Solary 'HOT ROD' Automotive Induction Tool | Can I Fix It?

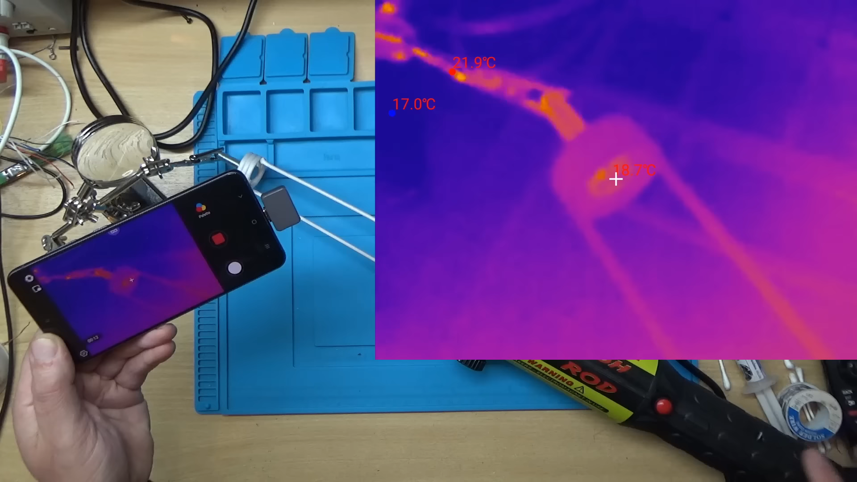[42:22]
screws back in so let's uh see what it does oh yeah they can see it go on there
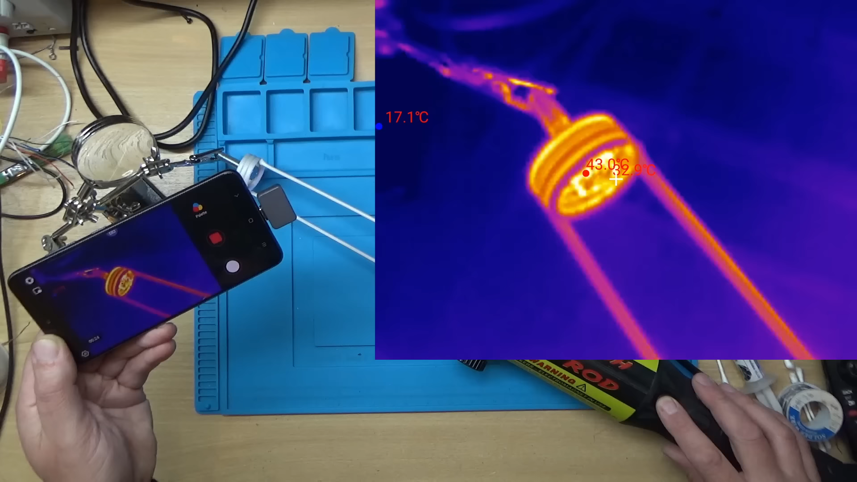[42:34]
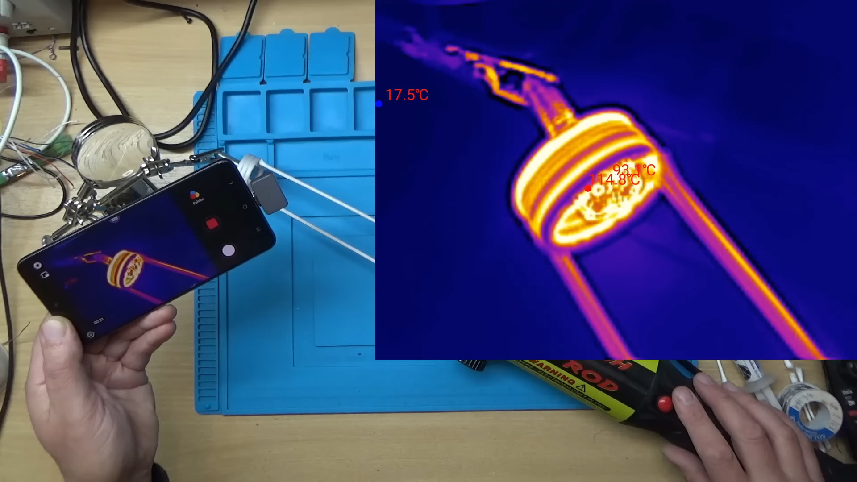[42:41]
yeah that's up to about 110 degrees c there